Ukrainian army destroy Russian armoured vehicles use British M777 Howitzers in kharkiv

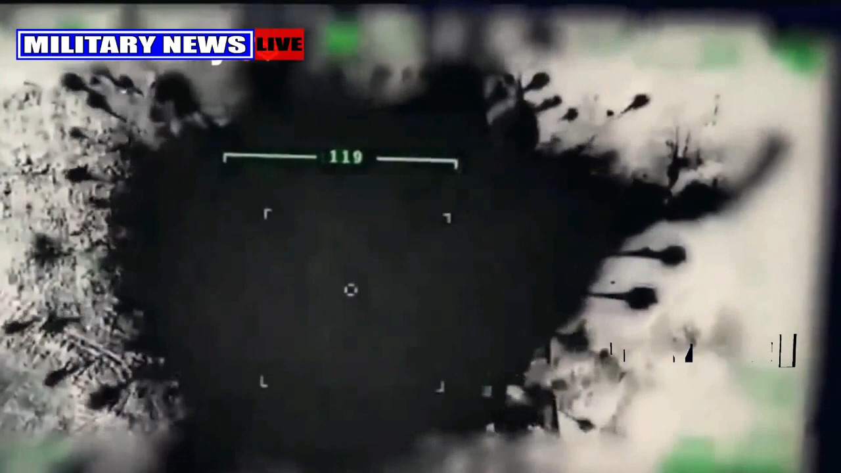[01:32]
missile attack successfully destroying a Russian tank and two other military vehicles.